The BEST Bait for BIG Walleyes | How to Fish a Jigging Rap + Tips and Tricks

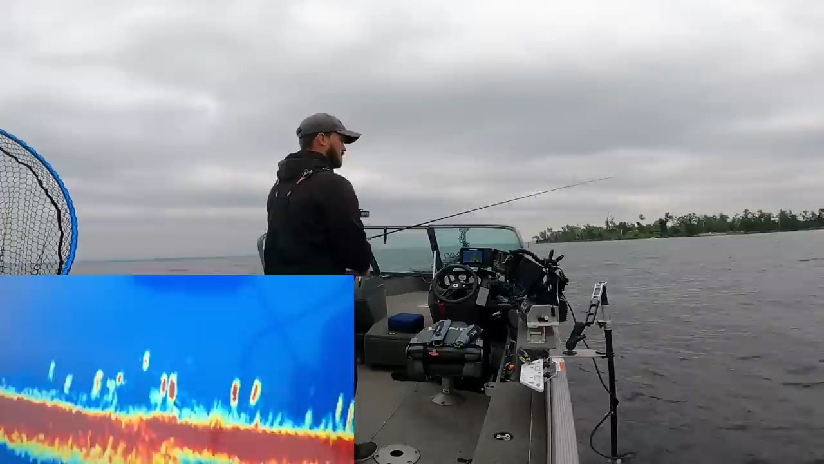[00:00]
yep yep that was the one i was hoping for yep yep that one's interested there he hit it on the drop 25 and three quarter 24 and a half another great fish 27 inches you bet
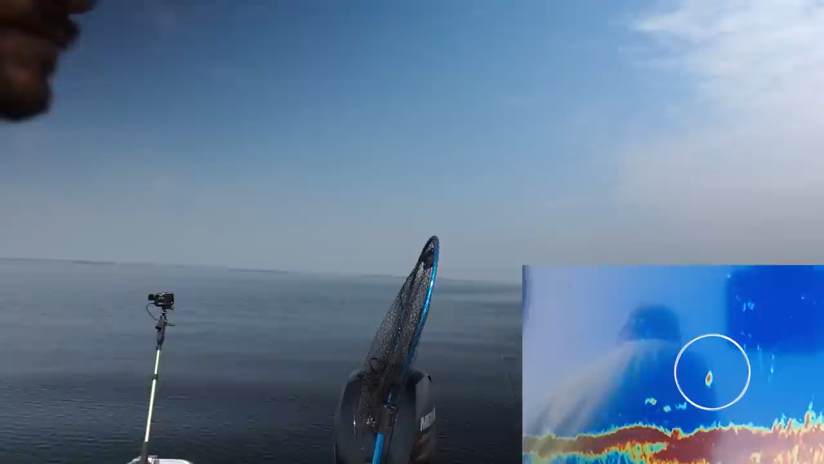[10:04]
some of these fish are pretty high you know you think about walleyes being close to bottom with the live scope you see some
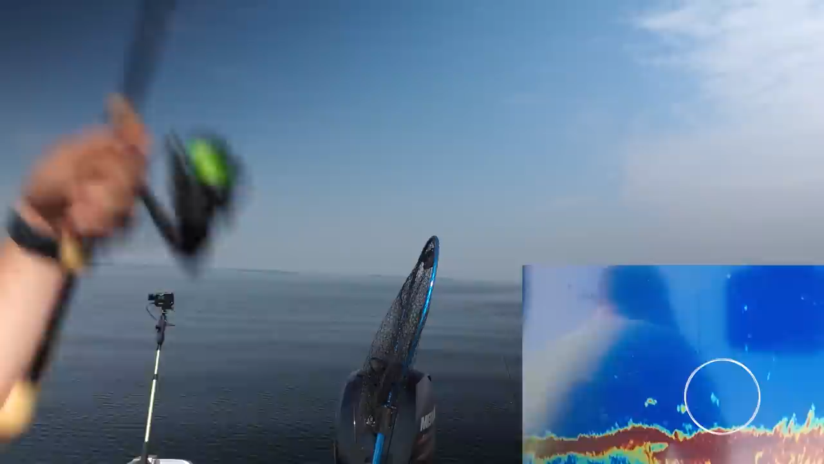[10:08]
of these fish are five six seven eight ten feet off bottom so when you give that rip that's where it gets in front of those fishes face again and drops back down